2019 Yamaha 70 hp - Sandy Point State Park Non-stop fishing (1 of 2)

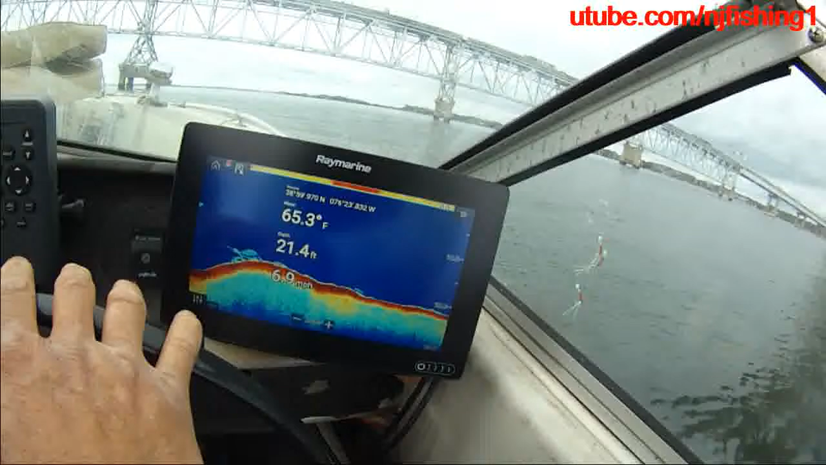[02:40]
On screen: depth 21.4 ft, water 65.3°F
It's my, we're at 21 feet deep of water, 22 feet. Water temperature is 65 degrees.
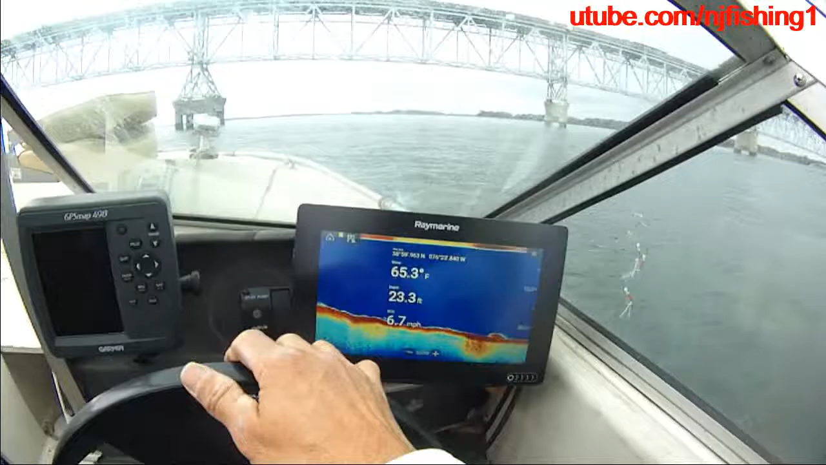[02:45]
On screen: depth 23.3 ft, water 65.3°F, speed 6.7 mph
We're underneath the Bay Bridge. There's some birds over here.
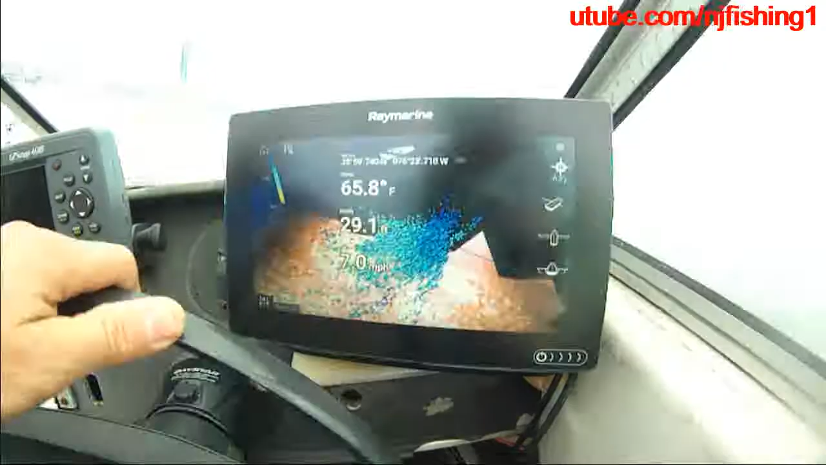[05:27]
On screen: water 65.8°F
axiom 9-inch fish finder. You can see tons of fish right here.
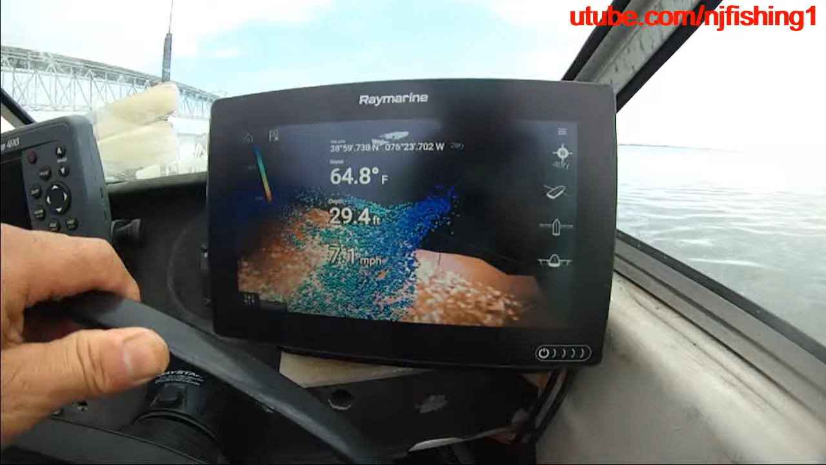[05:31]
On screen: depth 29.4 ft, water 64.8°F, speed 7.1 mph
I'm gonna change it to the
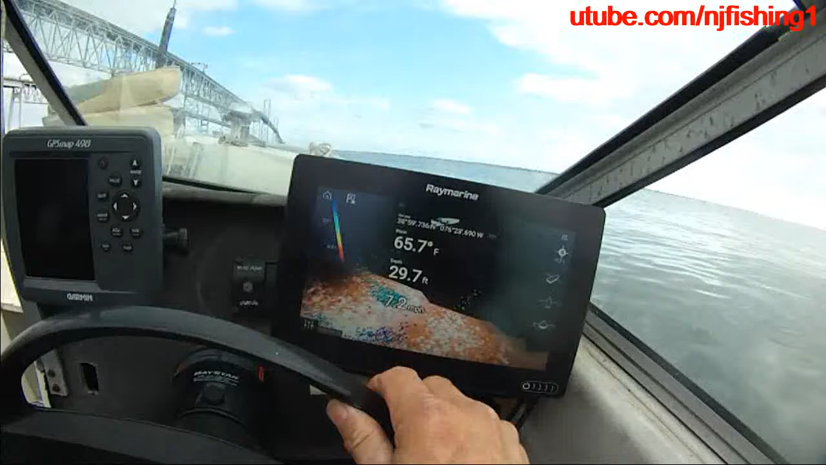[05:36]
On screen: depth 29.7 ft, water 65.7°F
we're going at a 7 mph. Lots of fish here.
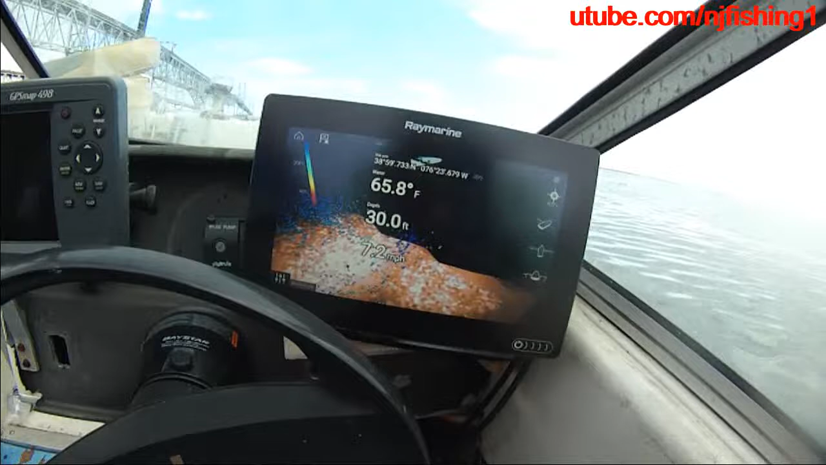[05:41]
On screen: depth 30.0 ft, water 65.8°F
I'm gonna try to change it to a different sonar mode.
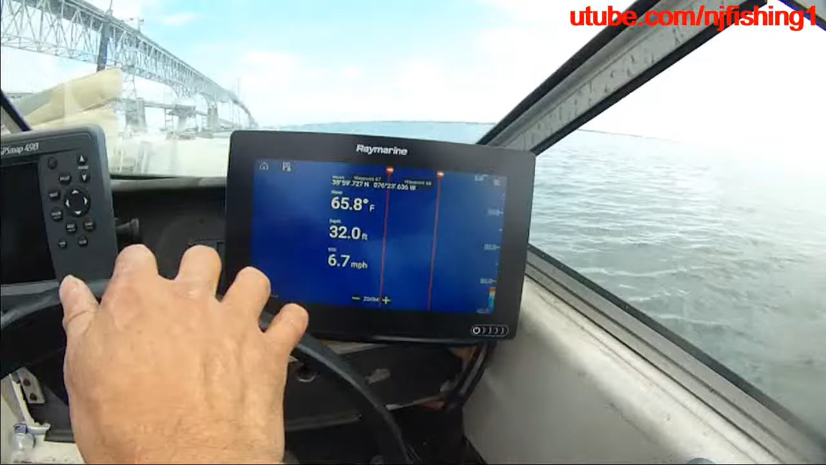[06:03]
On screen: depth 32.0 ft, water 65.8°F, speed 6.7 mph
Yeah, see, that's lots of fish there.
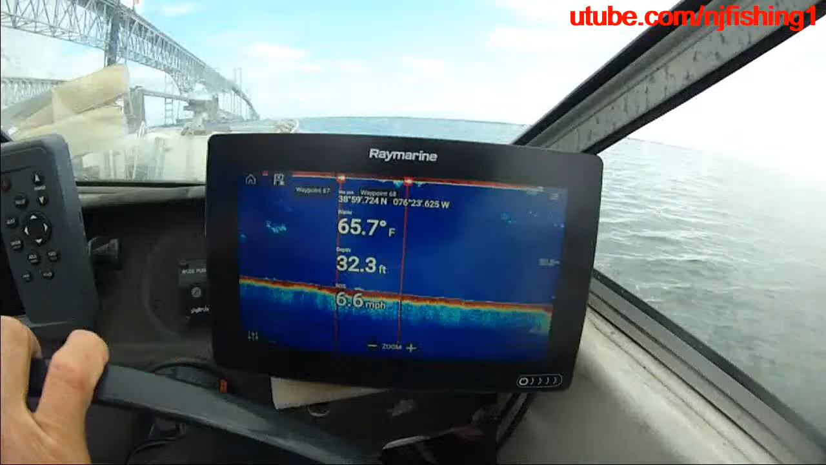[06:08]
On screen: depth 32.3 ft, water 65.7°F, speed 6.6 mph
Going at 6.5 miles per hour.
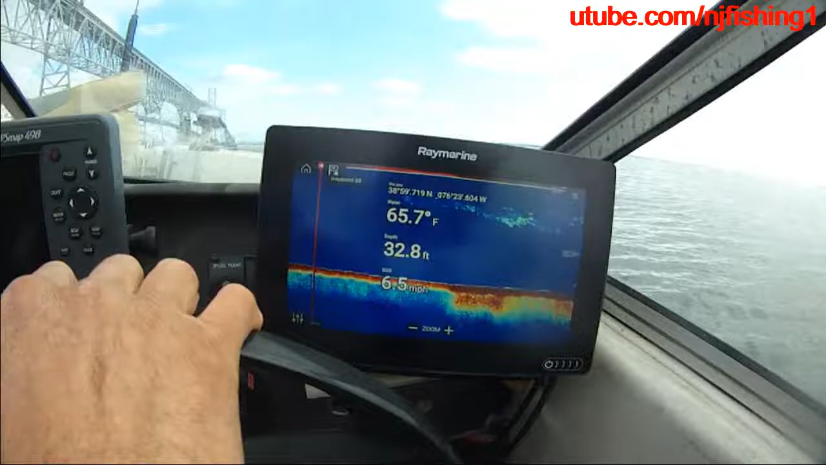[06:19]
On screen: depth 32.8 ft, water 65.7°F, speed 6.5 mph
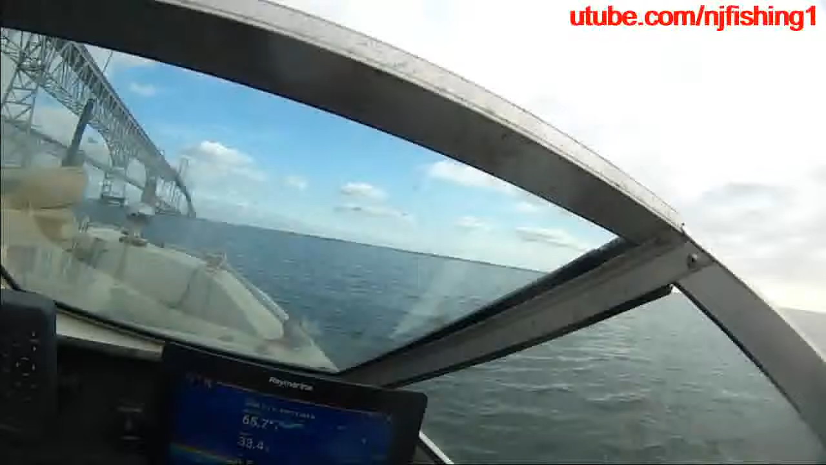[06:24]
Bay bridge on top of us.
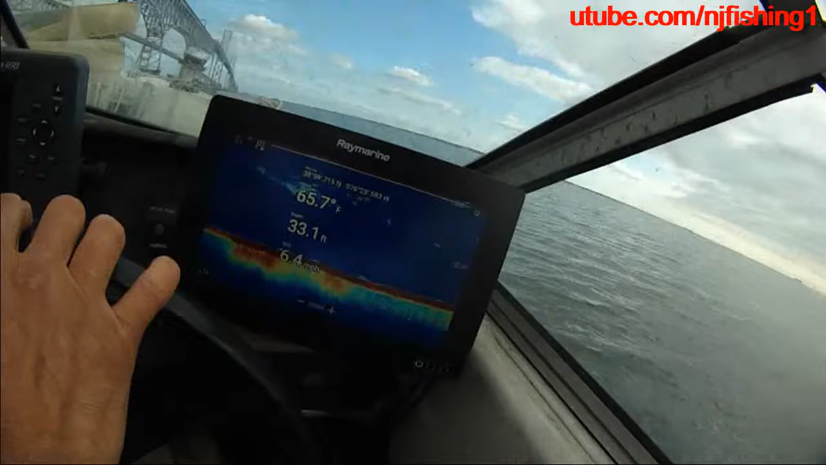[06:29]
On screen: depth 33.1 ft, water 65.7°F, speed 6.4 mph
Going at 6.4 miles per hour. Bay bridge. Yamaha 70 horsepower.
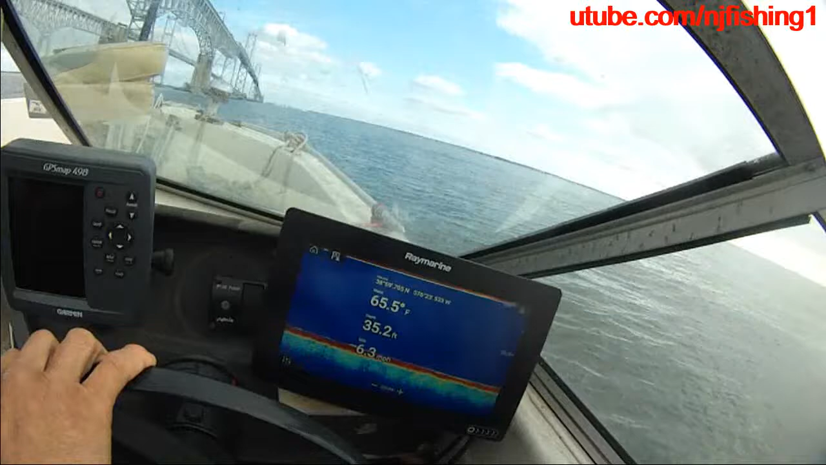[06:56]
On screen: water 65.5°F
Right now it's about 35 foot deep.
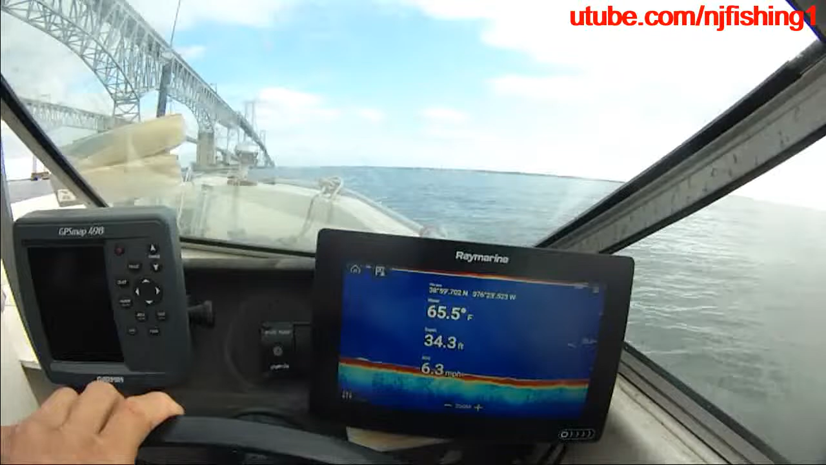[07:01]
On screen: depth 34.3 ft, water 65.5°F, speed 6.3 mph
Today the wave is flat, not even 1 foot,